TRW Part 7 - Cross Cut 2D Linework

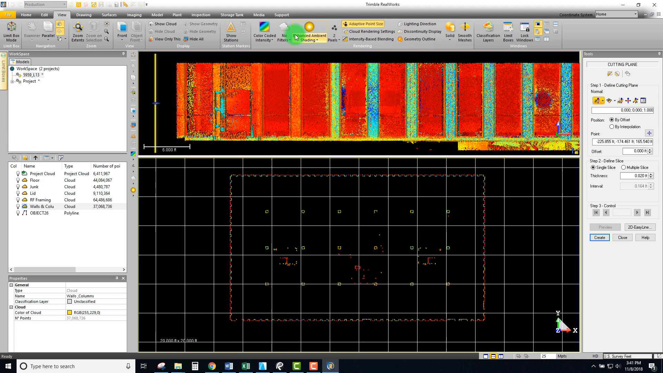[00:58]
view that's kind of helpful for this is the elevation because this will give you a good idea of
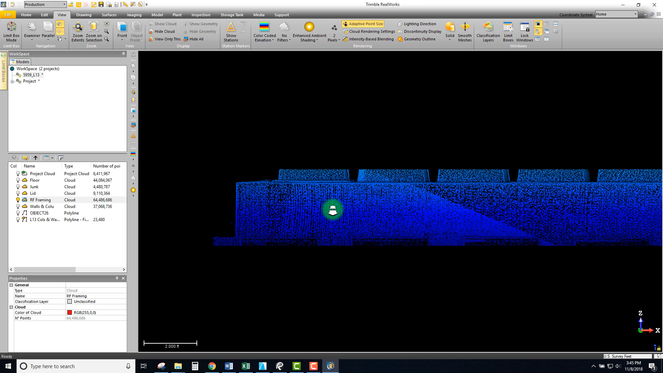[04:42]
is our our framing element we can see it there
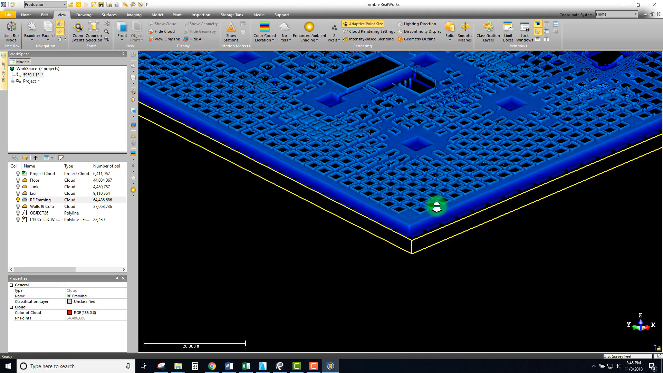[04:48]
we haven't really looked at this much since we originally cut it but this
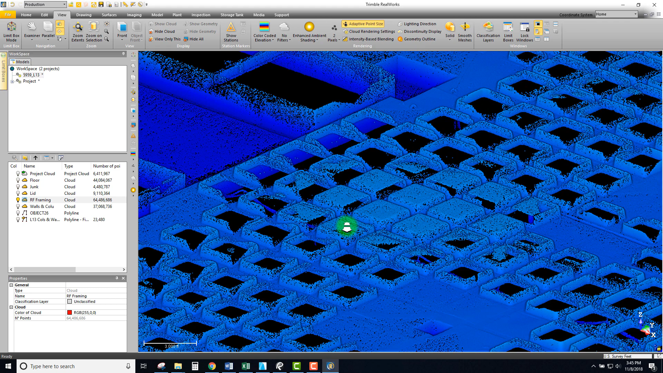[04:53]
whole section right here of creating these 2d polylines is really where this will really be super useful so what
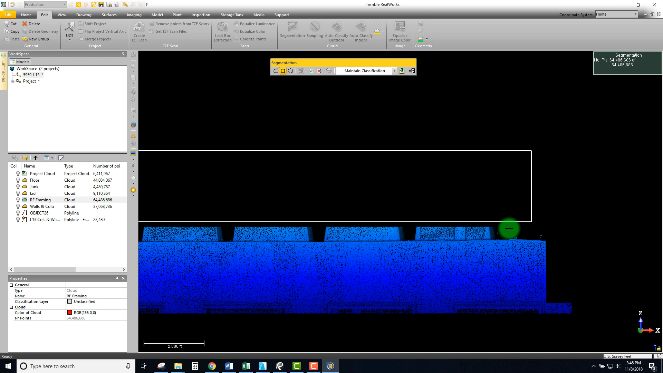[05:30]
and so I'm going to just cut it to right there and delete out everything else create a new slice of this
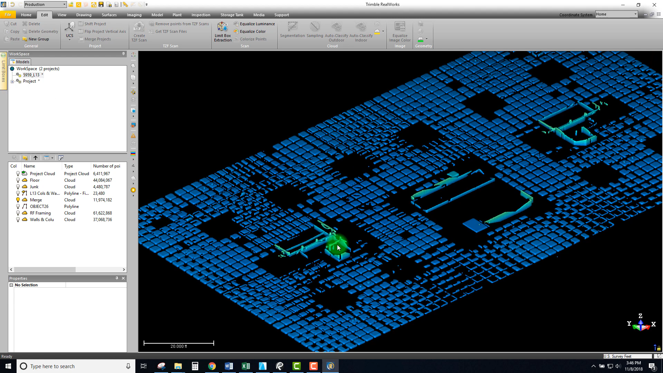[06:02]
now we have those together and we can hide that cloud and let's turn back on our framing so display it
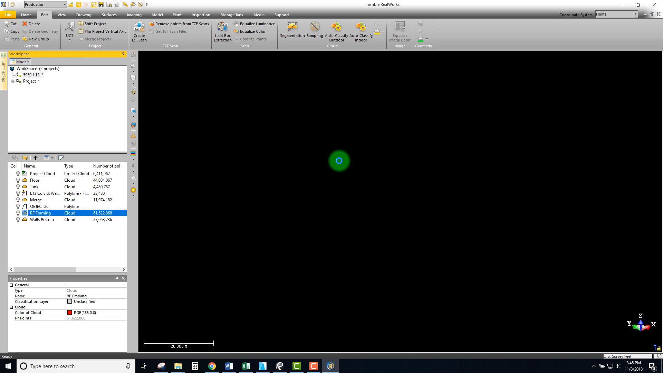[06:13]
okay so looking much better there's still a few little
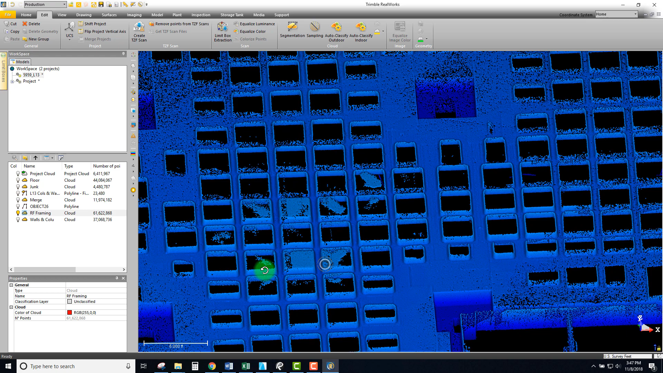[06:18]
low points right here but it's it's much much better than it was before so I'll deal with this
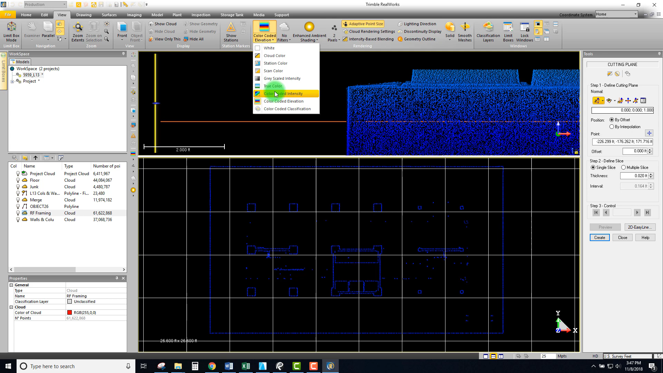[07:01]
to see so let's change our intensity and I'm gonna take this handle and what I'm looking for is we can see the floor changing as we pull this up so what
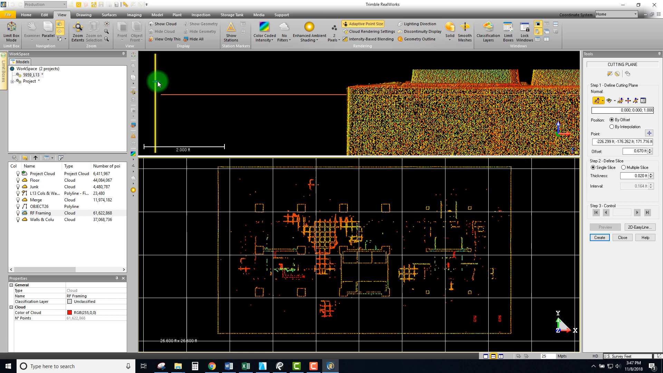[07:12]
I'm looking for is actually oh we can see there that there's really some low points there so over on this side it's not even hitting that uh that
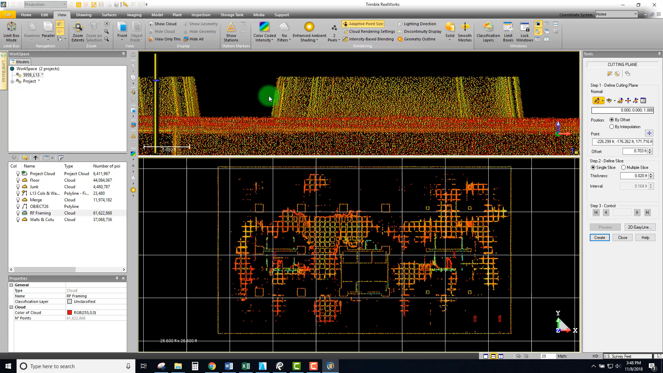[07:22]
line just yet so that's that's really why we had so much more stuff in that last segment of this than what we anticipated but